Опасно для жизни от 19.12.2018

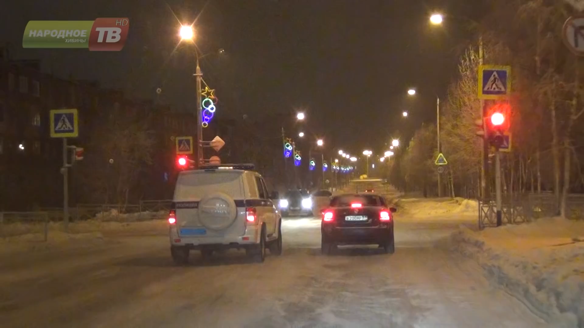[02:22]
Сложно придумать способ более эффективно привлечь к своей машине внимание полиции, чем подрезать полицейский автомобиль, выезжая с прилегающей территории, да еще и двигаясь при этом без света фар.